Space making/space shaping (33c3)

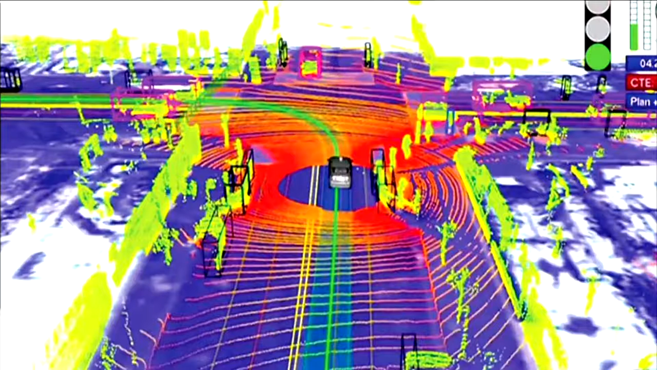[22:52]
Man sieht es jetzt hier so in so einem Auto, das mit LIDAR und anderen Sensoren ausgestattet ist und zeigt, wie es den Stadtraum um sich herum wahrnimmt. Das kann aber auch ganz konkret jetzt hier zum Beispiel ein Hamburger Projekt sein unter dem Label Smart City.